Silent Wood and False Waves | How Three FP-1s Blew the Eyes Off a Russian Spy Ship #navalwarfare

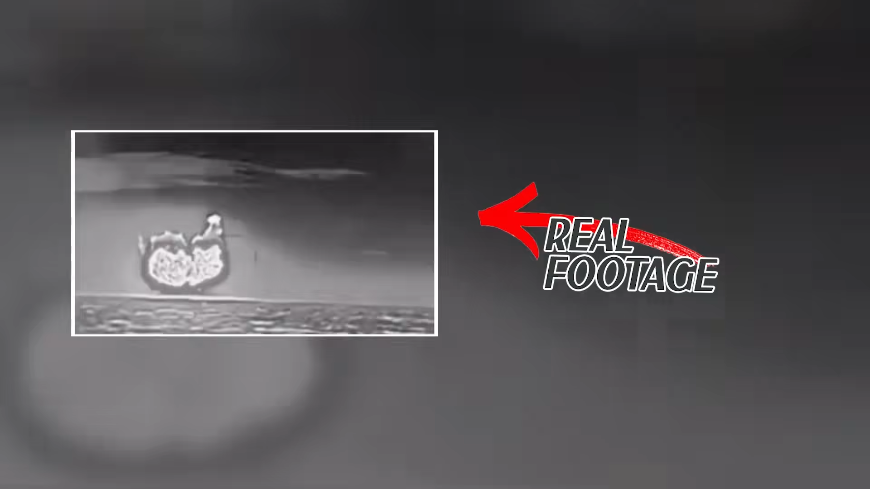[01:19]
The four-post R saw a blip.
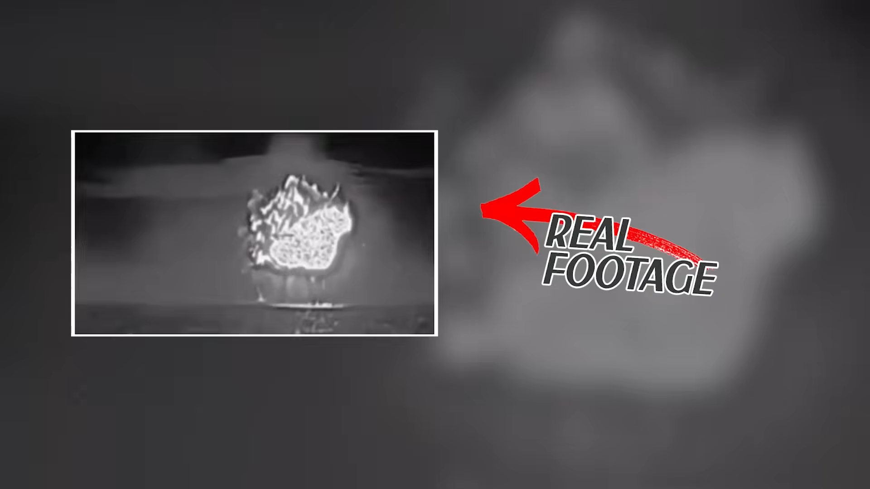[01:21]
The thermal screen showed a brief flicker.
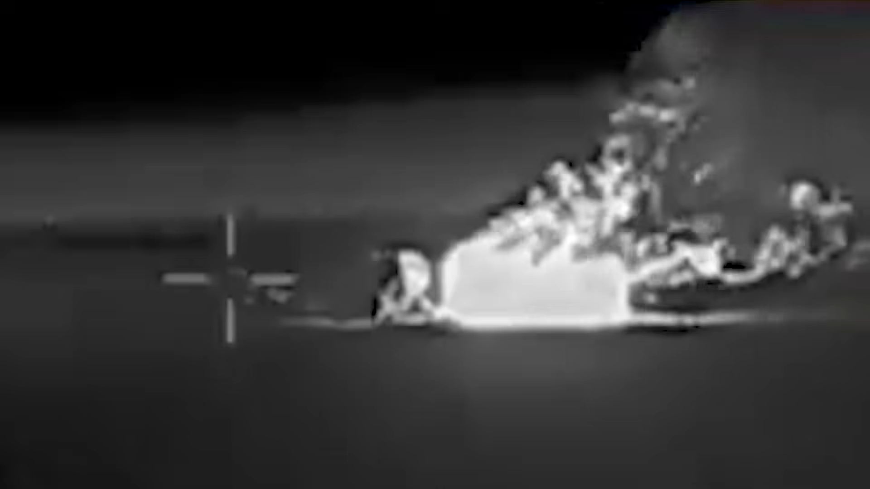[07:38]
Fire took the deck. Secondary blasts chewed through power rails and wiring.